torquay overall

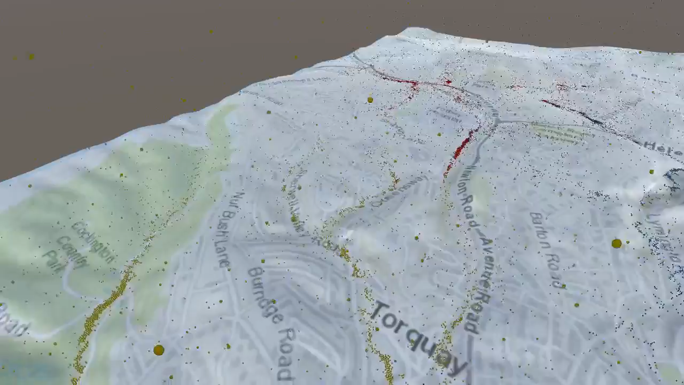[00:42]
So in this particular part of Torkay, the south, okay,
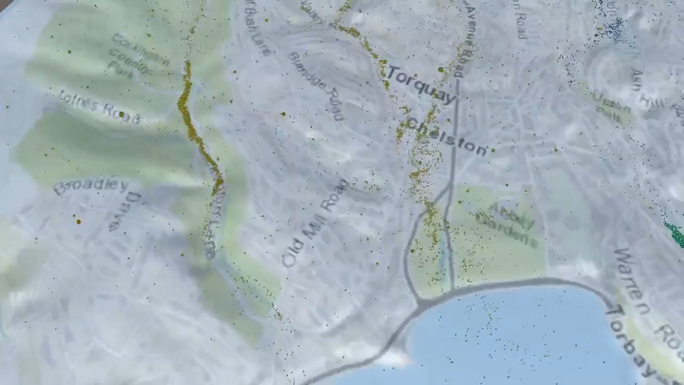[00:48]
this is like the southwest, all the water goes directly to the sea.
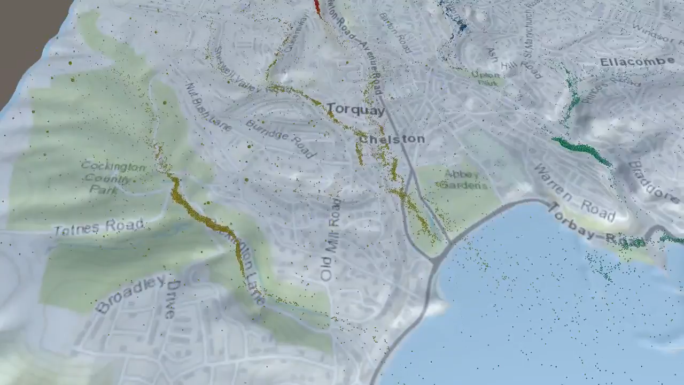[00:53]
It doesn't really stay there very long.
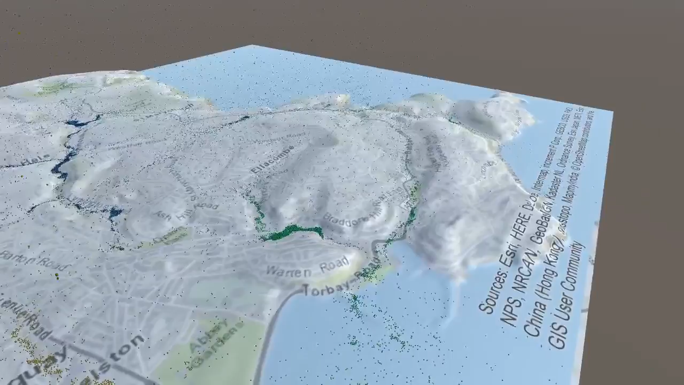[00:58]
On the southeast, there seems to be a concentration here
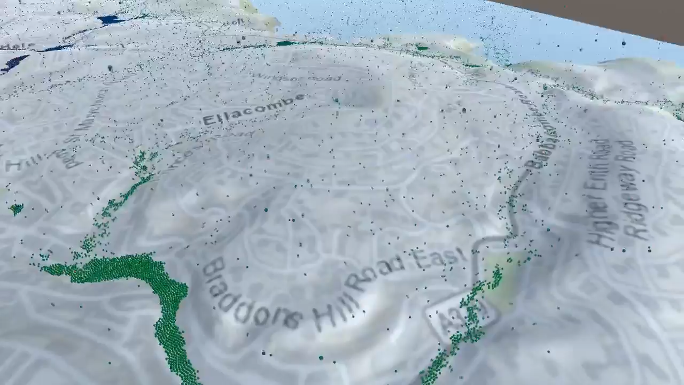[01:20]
But there's not much going on in the south flood-wise.